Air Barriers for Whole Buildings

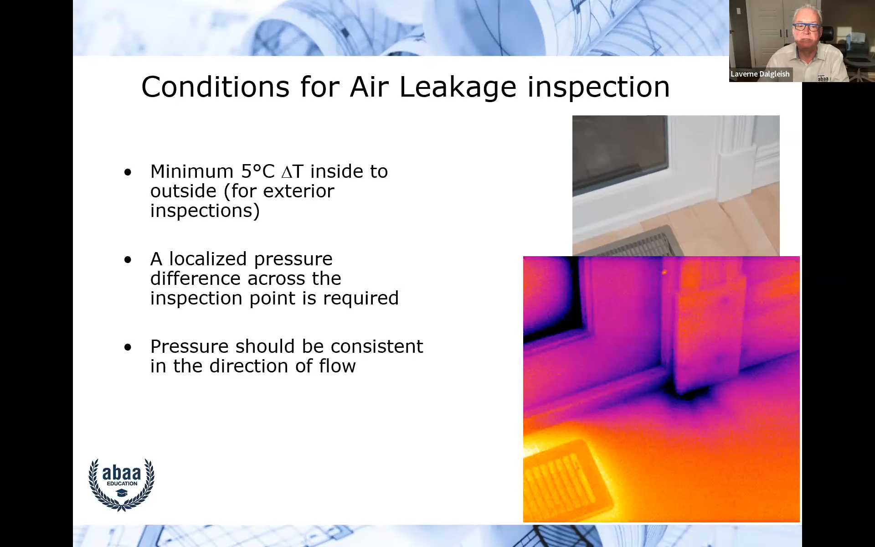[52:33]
picture before you turn on the blower door depressurize the room take another picture and you're going to see what you see at the bottom there and now you got it you can go and find find the leaks and again positive pressure on the right hand side so all the warm air is going out so you can see sort of the bottom uh left left hand corner it's it's brighter that's your hot air going out and then this is cold climate so we put on negative pressure we're sucking cold air from the outside again very visual and
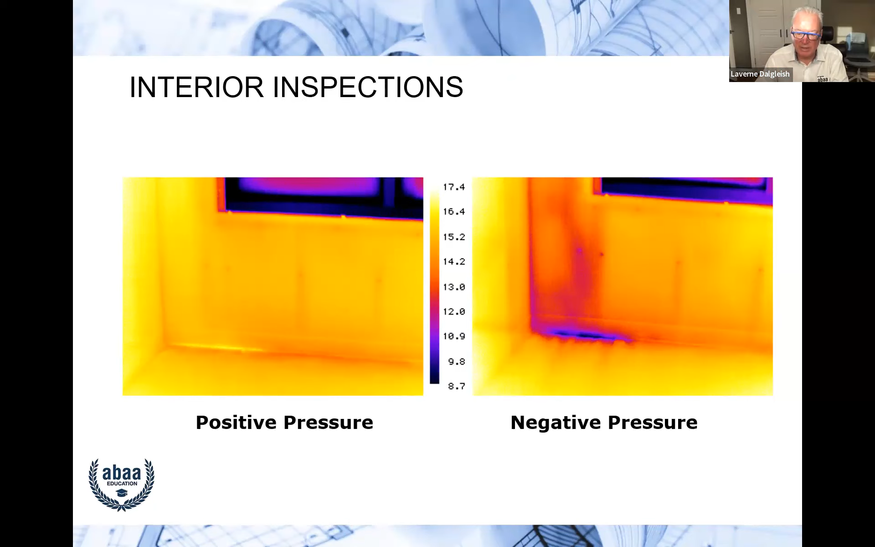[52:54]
you need to be visual whether it's the margapree smoke or whatever else that's out there this was the example i talked about